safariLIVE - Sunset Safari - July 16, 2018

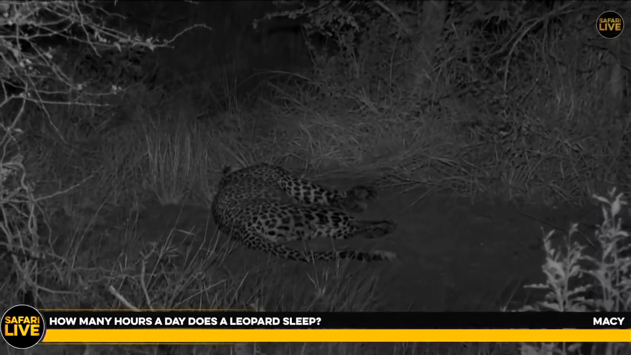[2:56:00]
The lepers can sleep long hours, just that I'm not too sure exactly how many hours. But some other cats who got similar kind of behavior as the leopard, such as the lions, can sleep up to 18 hours. So the lepers, I'm not very sure how much time they can be able to sleep. Yeah, but now this shows me that Hosanna ate a lot this morning because it's not even moving at all.
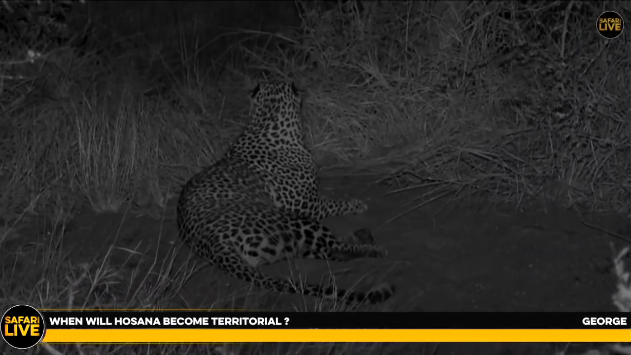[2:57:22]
That is when they must have to now go and stand by them. They get kicked off when trying to challenge the dominant males. Yeah, then they must go now by themselves and see if they can establish their own families. In other words, I'm just saying, in order to get hold of the mates. Yeah, it seems like there's something attracting Hosanna at this stage. I can see the ears.
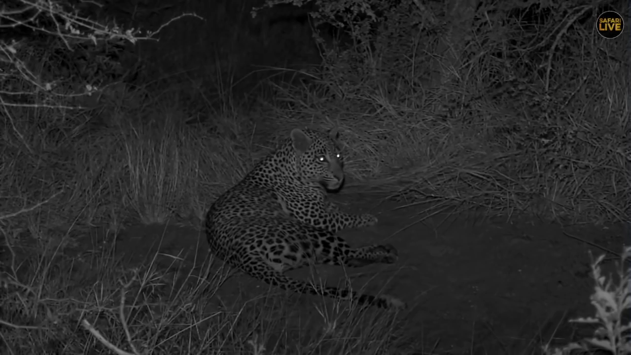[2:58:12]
So coming to the cats, there's no rush. The cats always take their time. Look at that. It's getting exciting. I'm so very much excited that suddenly Hosanna is up.
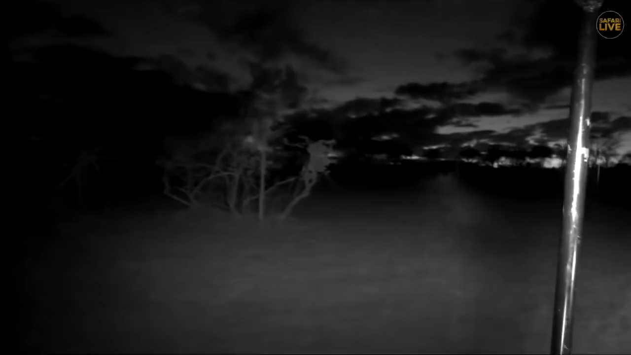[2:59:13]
Maybe they, you know, wait for the afternoon for the light to go down and then they come out. I'm not quite sure, but it seems like every morning it's okay to find them, but in the evenings really struggle to see them.
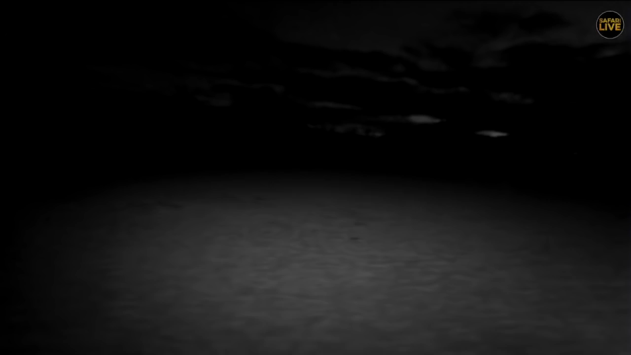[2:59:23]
No sign. Unfortunately, no sign of our jackals where I thought they would be, which is a shame.
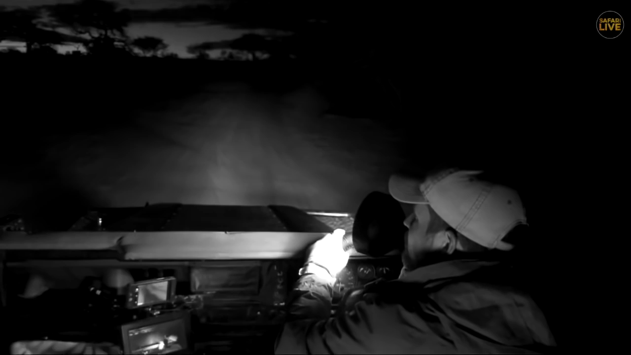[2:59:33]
But while I sort of do one last quick scan, let's send you back across to Hosanna, who's up and moving.
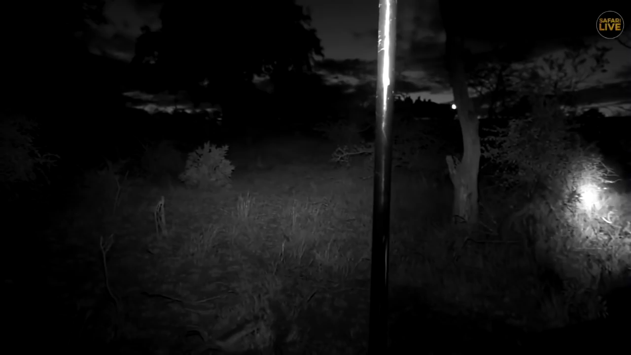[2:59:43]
Yeah, Hosanna just decided to stand up now. Just got disappeared somewhere behind these bushes here.
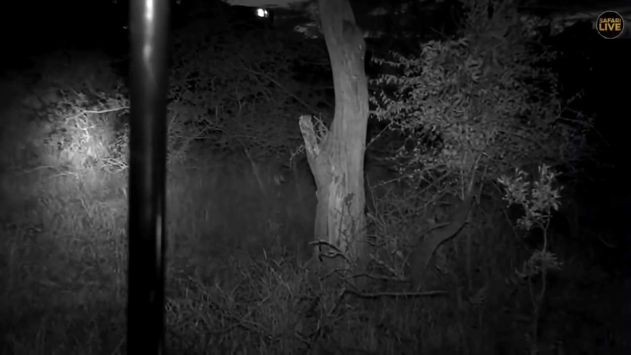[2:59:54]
So I'm trying to see if I can have a sighting from where I am,